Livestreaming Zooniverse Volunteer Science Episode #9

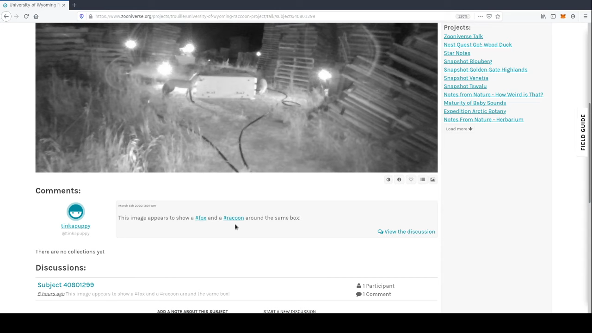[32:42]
there's an image appears to show a fox and a raccoon around the same box
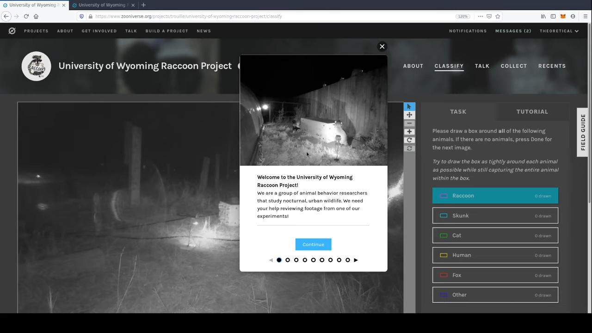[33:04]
behavior researchers that study nocturnal urban wildlife i need your help reviewing the footage from one of our experiments okay what do you need draw a box around the species you see wait there's
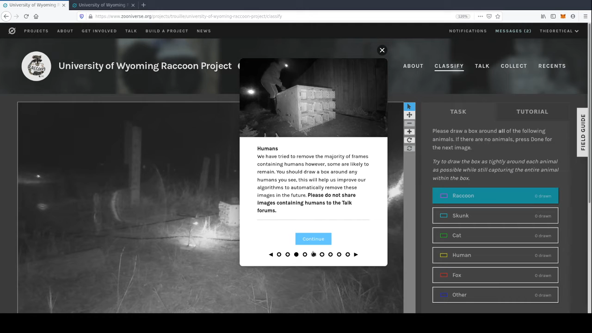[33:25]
oh okay no it's just okay i was gonna say there's more than one species of raccoon all right um yep that's easy enough humans yep fair enough there's a skunk made a mistake yeah yeah as they say don't worry too much about if you make a mistake when to mark sometimes the animals will not be easily visible rule of thumb if you can see one-third of the animal uh if you can see the animal's face or if the or if you can see the animal's entire tail you should draw a box around the visible portion of the animal if
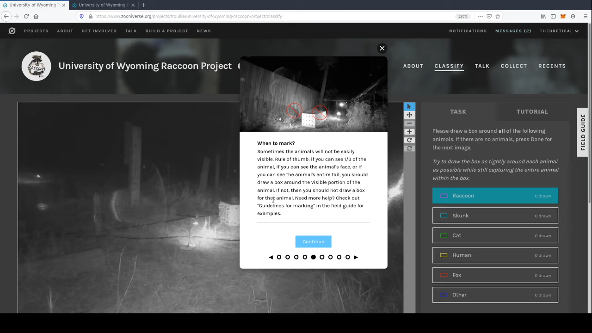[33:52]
not do not draw a box around an animal okay fair enough one bounding box per animal yep fair enough uh i need help yeah continue
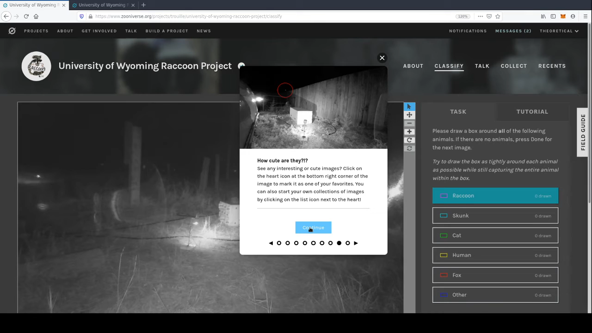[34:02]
how cute are they see any interesting can you click on the heart icon yep that's
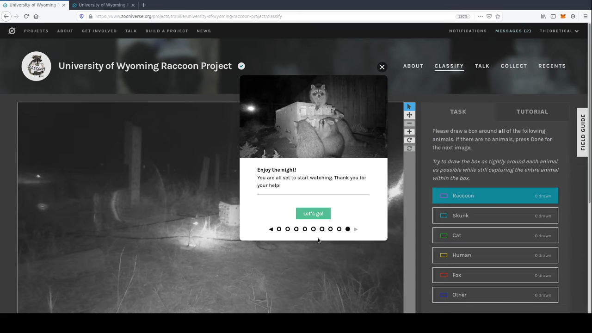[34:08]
what we need this seems pretty cool all right do you have any raccoons or skunks or anything let's zoom in a bit so we can get a better idea
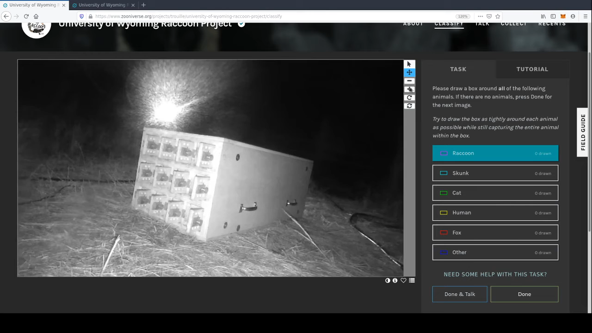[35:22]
um i wonder if these cameras go off because of
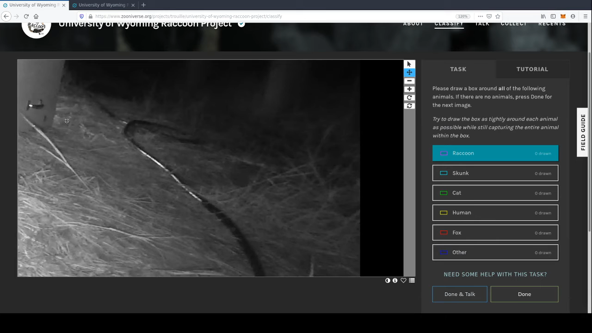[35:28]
movement if they do i'm wondering what caused the movement for this one
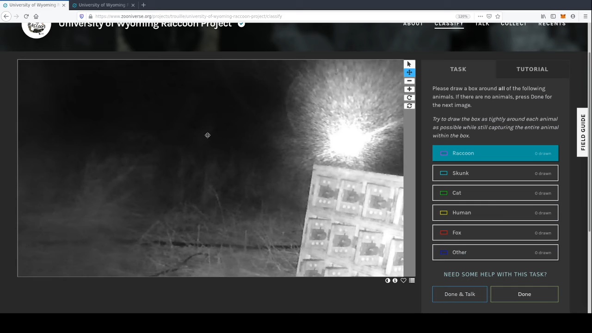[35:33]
and the ones that don't have anything it could be a snake i mean in
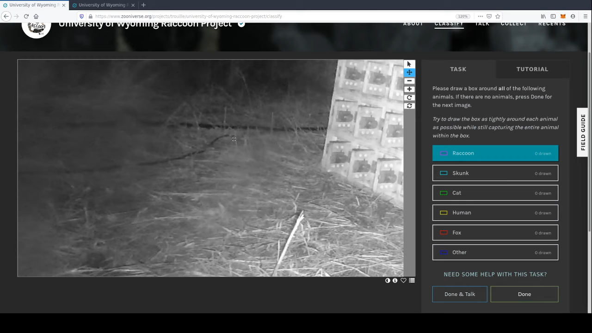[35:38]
australia you'd be worried to walk here because of those wires like are they snakes or something that's australia
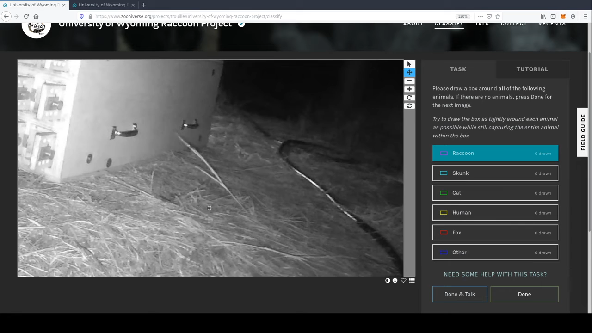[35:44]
you know nothing here you can see some like lights in the distance but nothing interesting i think is that a tail behind there
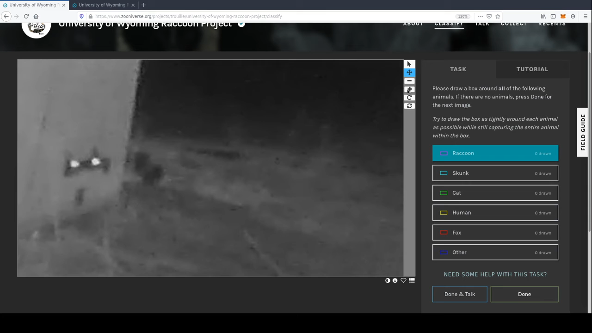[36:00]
i don't think it is just too blurry to see a tail i don't see any raccoons or anything in there
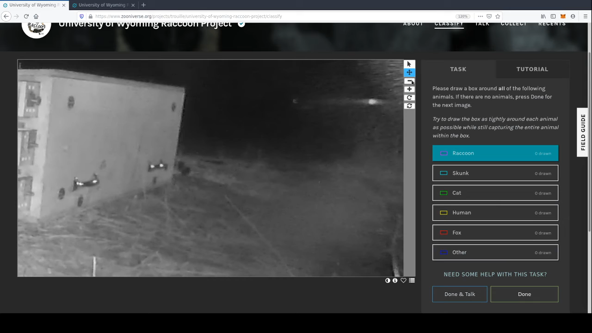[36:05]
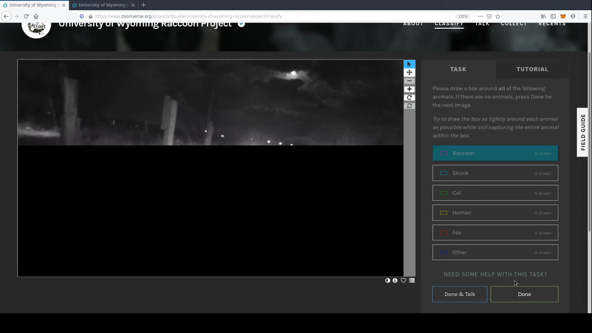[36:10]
oh geez there's some hard ones um is that something there i don't know maybe
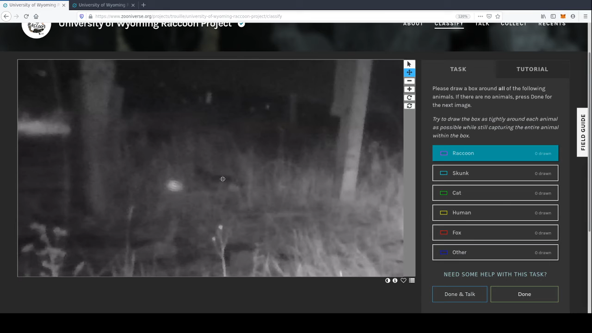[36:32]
i could always label it with hover like that does look like a skunk or raccoon but i don't know which one it's too blurry anyway i'll just leave it empty if you don't know it's usually really late when i do these live streams so i guess that's why i'm yawning let me just check if anyone's messaged me in the other chats yeah nothing nothing